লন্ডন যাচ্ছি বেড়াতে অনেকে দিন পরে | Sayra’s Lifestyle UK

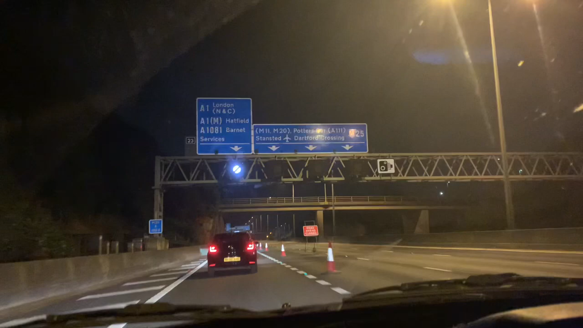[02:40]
আল্লাহর নাম নিয়ে বিসমিল্লাহ বলে আমরা রওনা দিয়ে দিলাম। রাস্তাঘাটে আলহামদুলিল্লাহ তেমন কোনো অসুবিধা হয়নি, কিন্তু মোটরওয়েতে লাস্টের দিকে যখন 4 লেন 1 লেন করে দিয়েছিল, তখন তো একটু সময় লেগেছিল।